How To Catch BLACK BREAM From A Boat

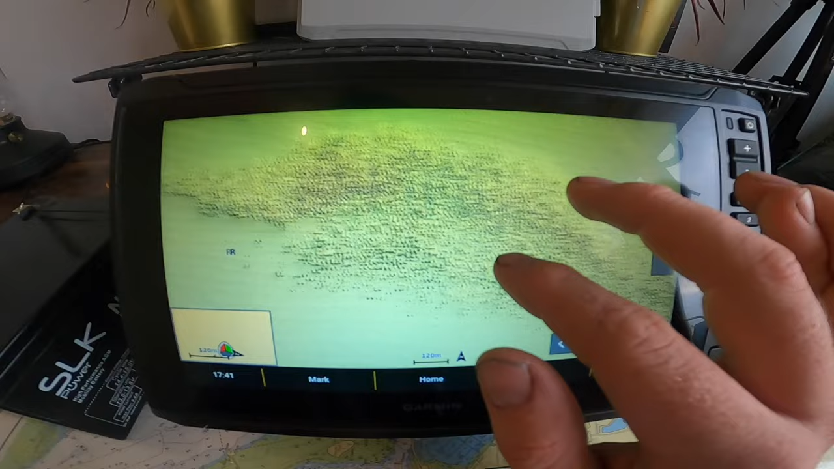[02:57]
So yeah, as we were saying, around about May, June time, this is where that they live. They live in reef systems like this. Now, this sort of area, you can drift this along the boat,
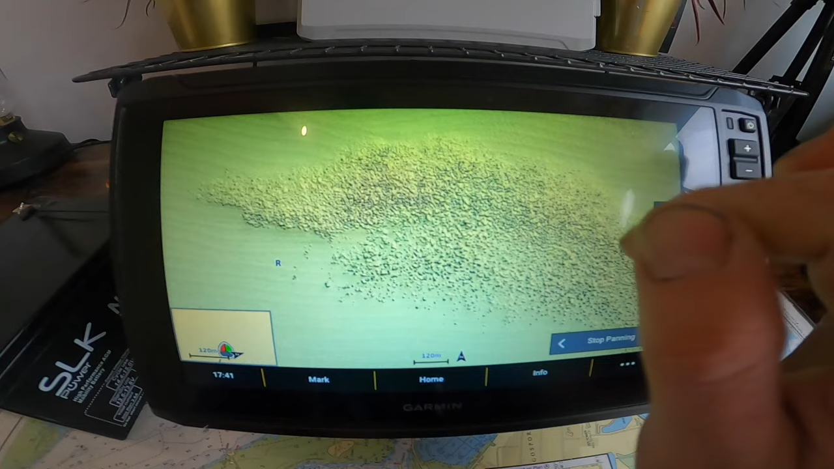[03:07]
just using your baits and your rigs, which we'll talk about a little later, so you're not putting any anchor in here.
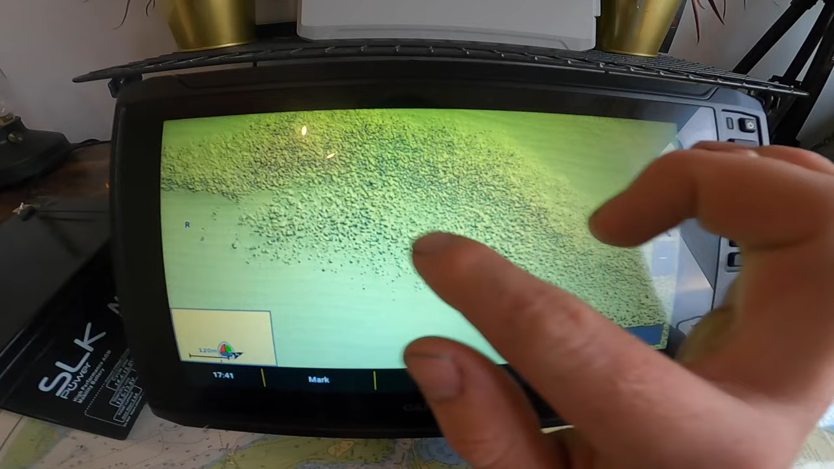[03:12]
Or you can also anchor certain parts of this reef with a sort of sacrificial anchor or a bit of rebar.
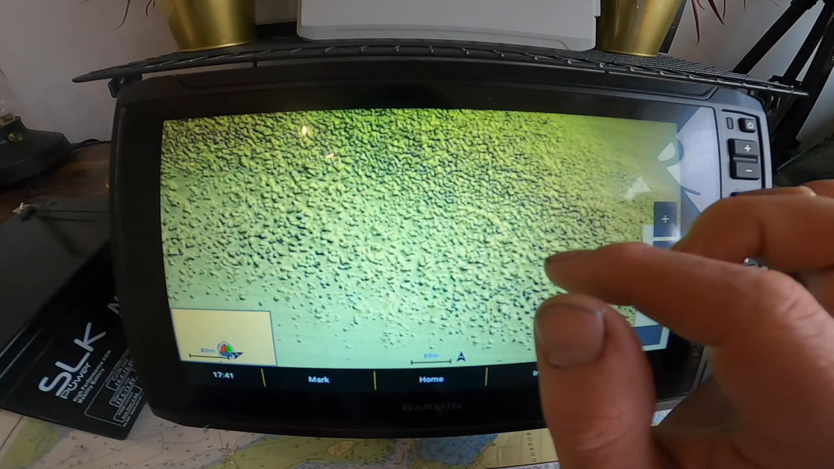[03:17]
So when you do pull in the anchor, you're not going to get it stuck.
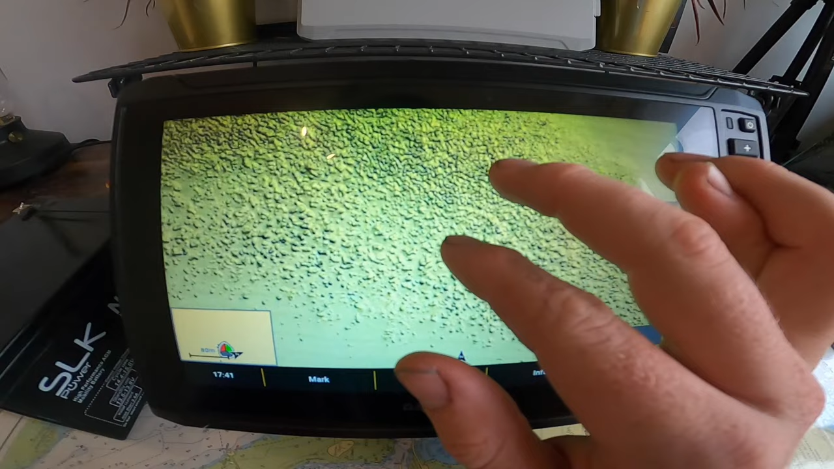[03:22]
It's an extremely snaggy bit of reef here. But Kingsmere, very popular, very well-known mark, so I don't mind showing you that.
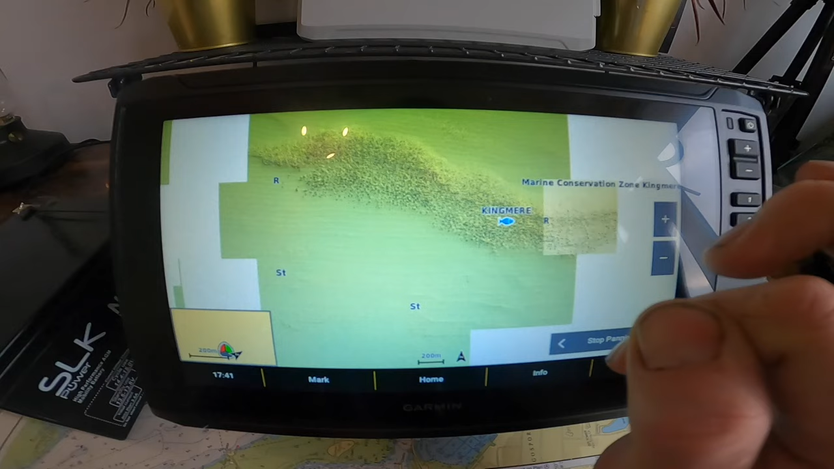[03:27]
But just make sure, as it's a marine conservation zone, that you're fishing the correct areas.